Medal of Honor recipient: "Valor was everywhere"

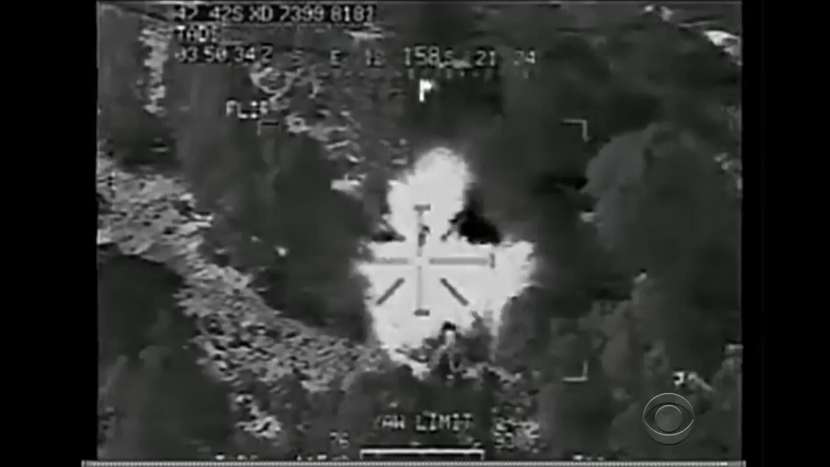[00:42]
Seemed like fire was coming from everywhere.
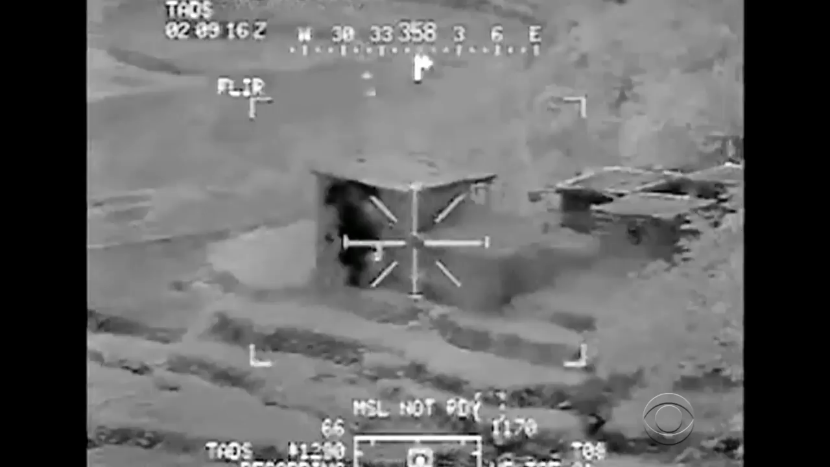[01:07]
But the situation described by an Apache helicopter pilot was desperate. I think they're pinned down good, bro.
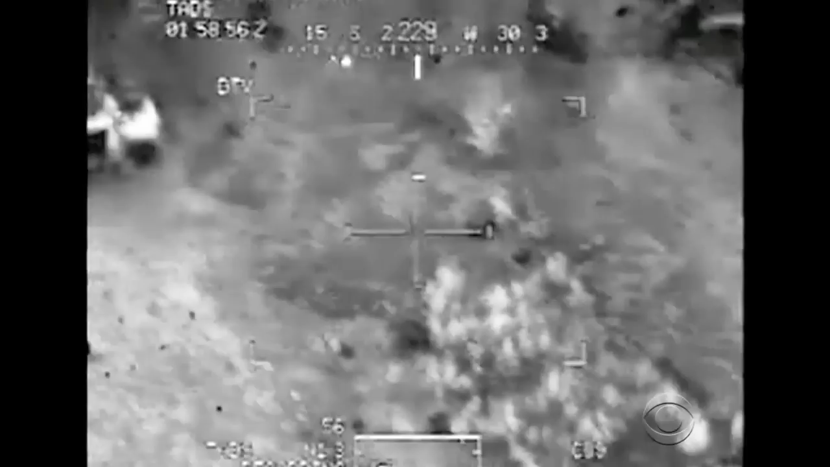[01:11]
I don't think they want to lift their heads.
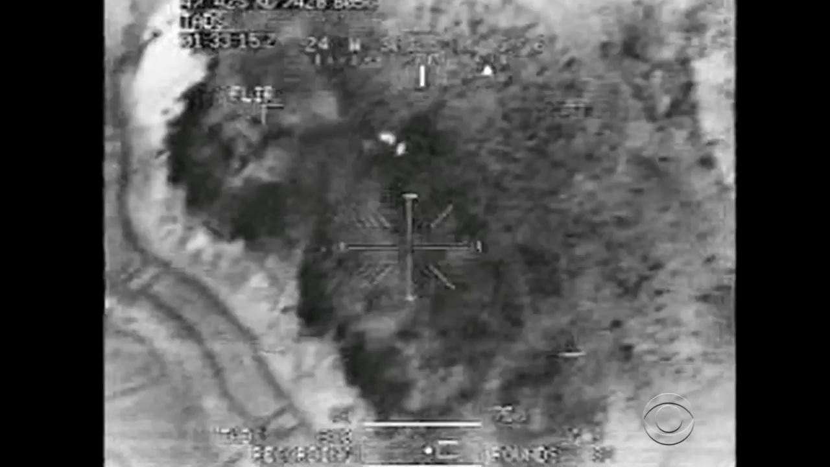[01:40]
When Pitts ran low on grenades, he fought on with a machine gun. He's going to die.
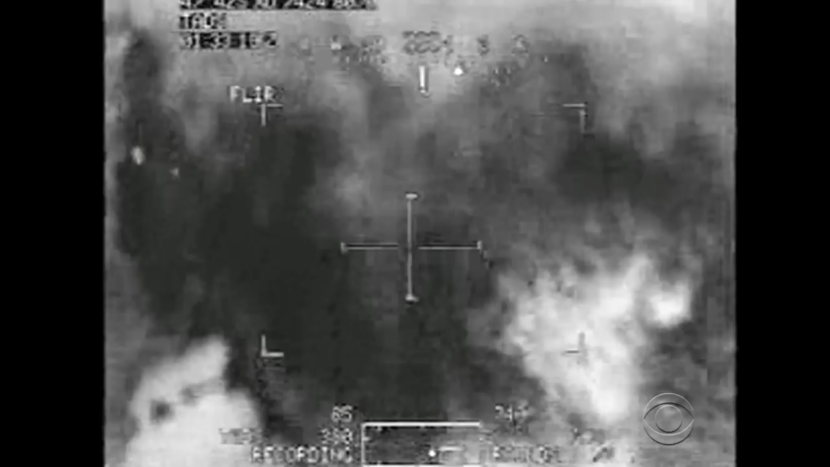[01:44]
Suddenly, there was an awful silence all around him. I thought everybody was dead. I thought I was the only one there. And you were?
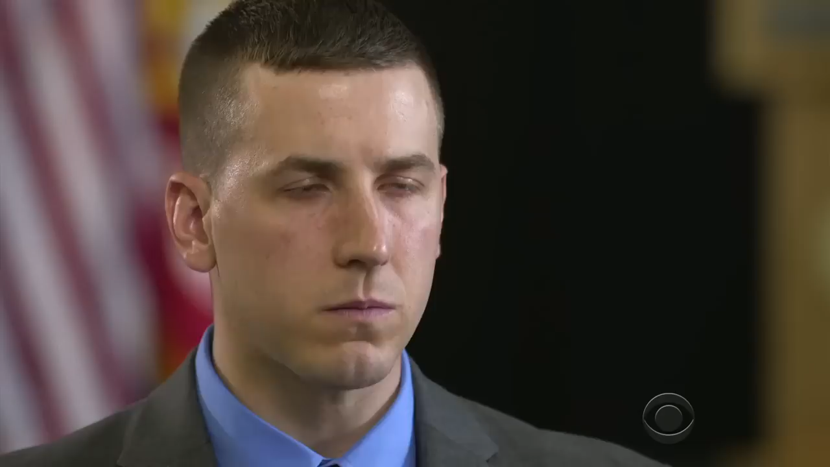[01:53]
I was. You're all alone. You're wounded. And the enemy's how close? Close enough that they could hear him when I was talking on the radio.
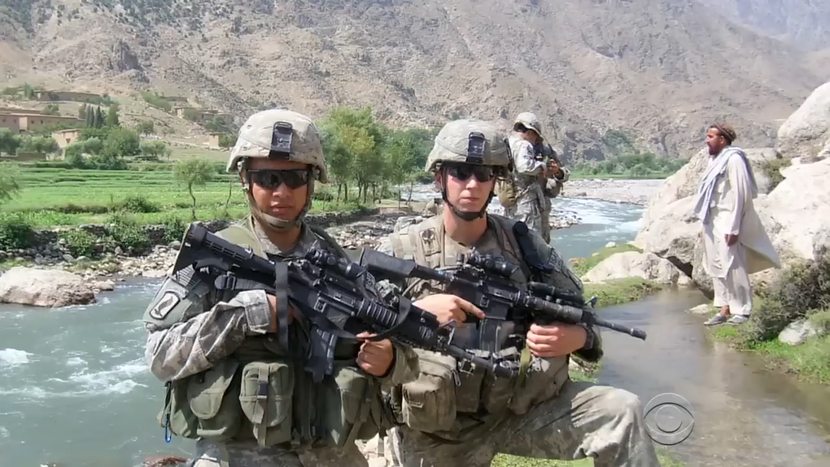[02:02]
Four soldiers rushed to his aid, but they were all cut down. One of them, Israel Garcia, was mortally wounded. I just held his hand and we talked for a little bit. He wanted me to tell his mom and wife that he loved him.
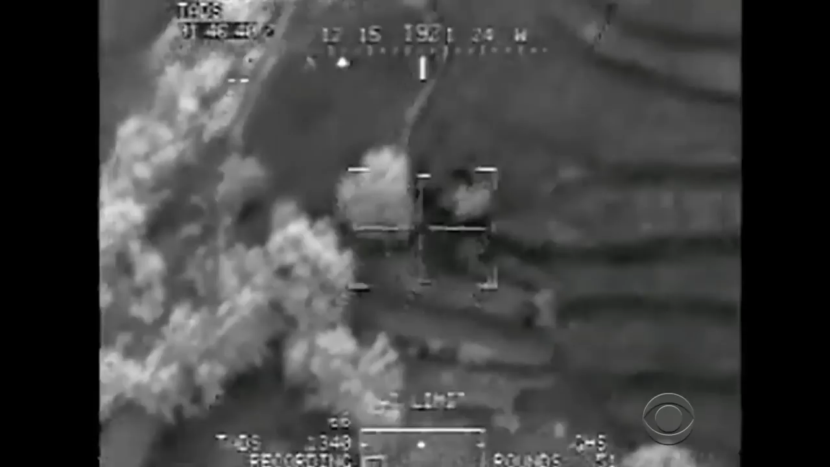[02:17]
The Apaches laid down fire within 10 meters, about 30 feet of pits.
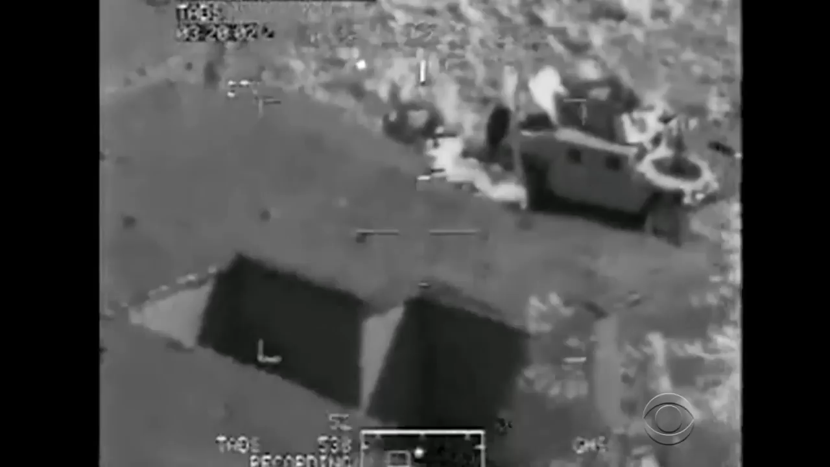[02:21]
Ten meters. So there's got to be kids there.
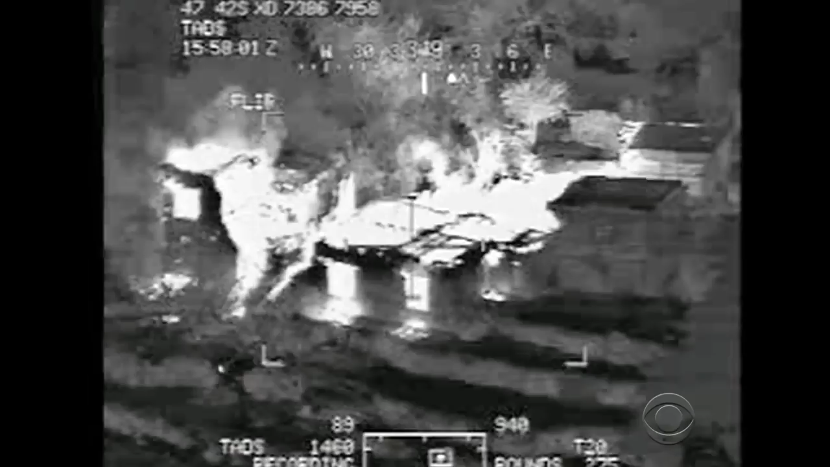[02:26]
And finally beat the enemy back. But you can see American dead lying on the ground.
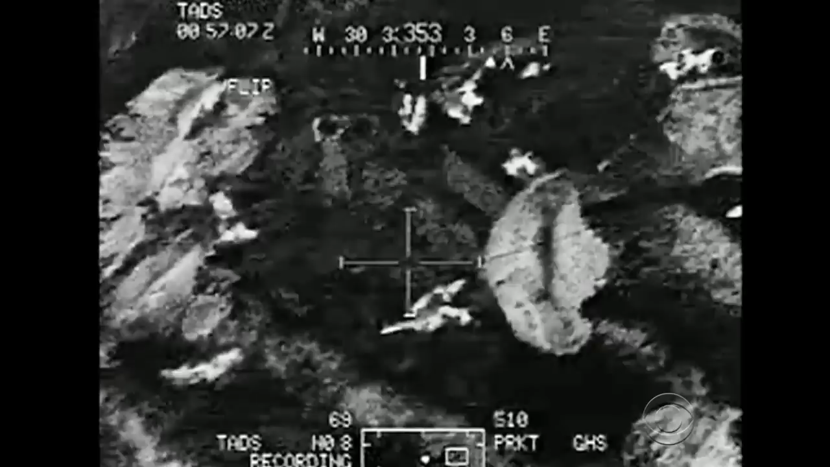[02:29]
Nine guys died so the rest of us could come home. And Valor was everywhere.